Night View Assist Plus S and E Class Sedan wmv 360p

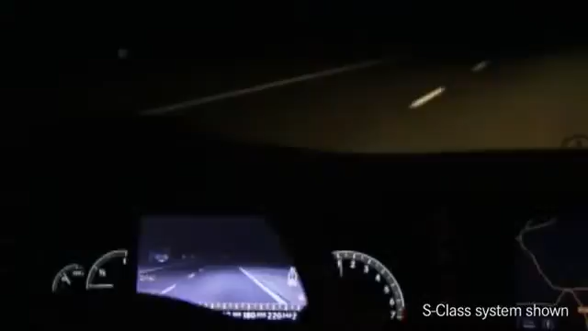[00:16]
It also lets you spot vehicles without lights, cyclists, animals.